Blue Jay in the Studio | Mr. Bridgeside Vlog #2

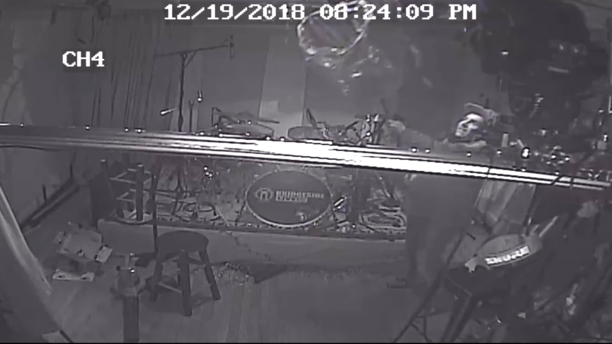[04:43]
I eyed it out, plotted his next course, started quickly going from one side to the other side to the other side. It's flying across.
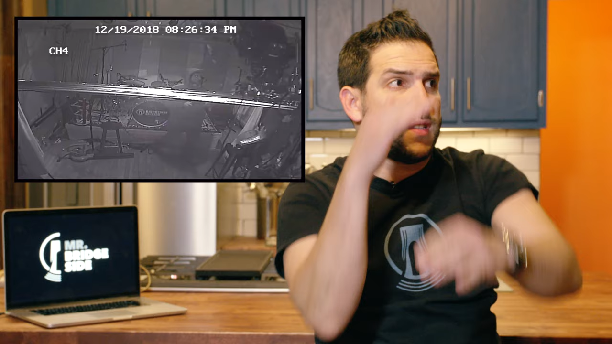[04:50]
Then it starts flying in a pattern. And I catch on to the other side to the other side. And then I got it. I got it. I got it.